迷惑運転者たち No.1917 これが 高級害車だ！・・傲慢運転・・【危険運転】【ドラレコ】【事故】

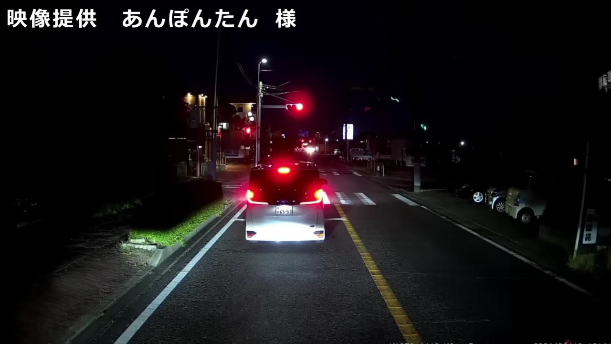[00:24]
てさ、また出てきたらさ、2回目は邪魔だぞ。おいおい、何やってんだこいつら。